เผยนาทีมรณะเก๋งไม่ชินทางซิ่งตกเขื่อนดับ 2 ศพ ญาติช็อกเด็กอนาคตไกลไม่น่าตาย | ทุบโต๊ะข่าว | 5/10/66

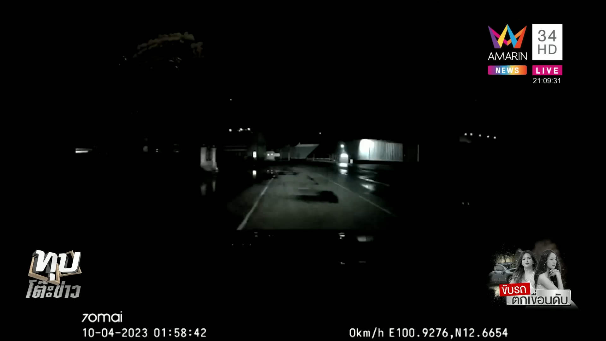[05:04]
ฮะตรงนั้นแล้วกล้องหนารท์จะเห็นว่าขับไปดงสะพานไกล ๆ กับจุดที่จะตกและมันมืดหมดเลย